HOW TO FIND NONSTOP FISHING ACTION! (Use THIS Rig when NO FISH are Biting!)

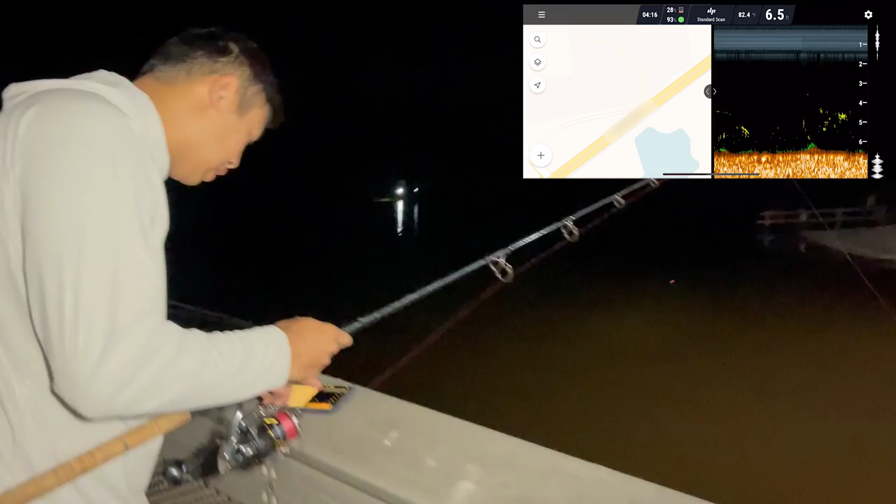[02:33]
Oh, there's a lot of fish stacked right here. Something. There's just a lot of fish around here. Let me see if I can find a deep hole. Okay, let's cast it out there where we drift here.
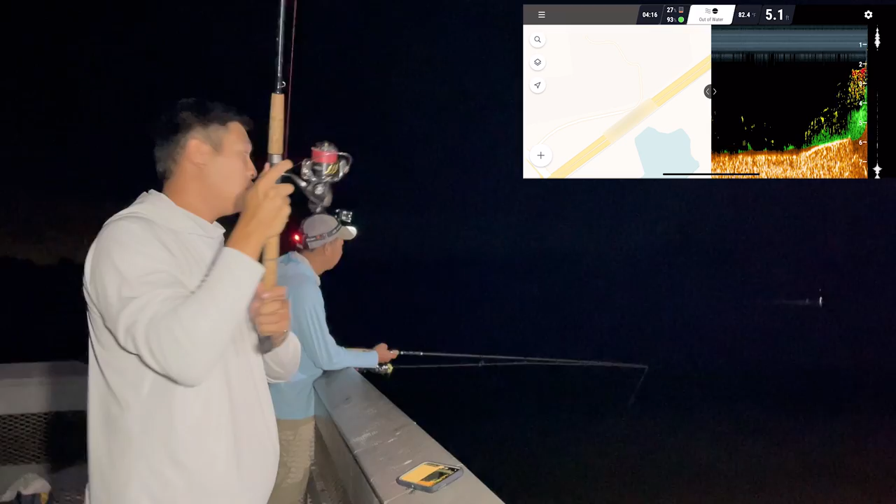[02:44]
Yeah. 7 feet right there. So that's a deeper hole right out there than anything. And there's fish, at 6 feet, I see him marked right there at six. Okay, so we've got the depths now. Now I've got a really awesome rig about to tie on.